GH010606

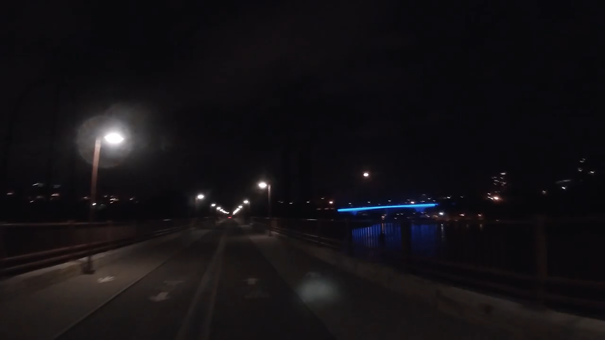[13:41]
I don't know if that bridge is like its normal color is blue. I think it might be. And then maybe on Vikings Day it's orange or it's purple. What? I really like my
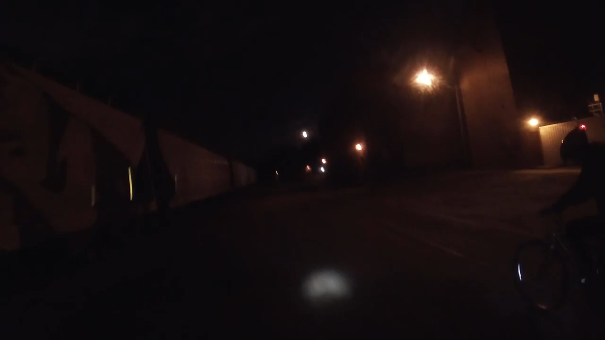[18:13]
Yeah. Probably somebody got hit by a train or some shit. I don't know why they've. Closed it off? Why?